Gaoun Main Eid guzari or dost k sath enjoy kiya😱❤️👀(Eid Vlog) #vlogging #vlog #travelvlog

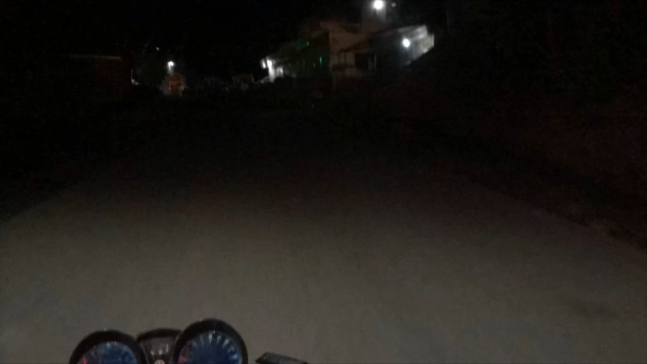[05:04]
बाहर तो भाई साहब हमें ले आए हैं रात के वक्त ये नज़ारा दिखाने के लिए। इस वक्त यहाँ तो माहौल बिल्कुल ठंडा हो चुका है, कोई पिकनिक स्पॉट पर कोई बंदा ही नहीं है। क्या कहना चाहेंगे आप इस बारे में?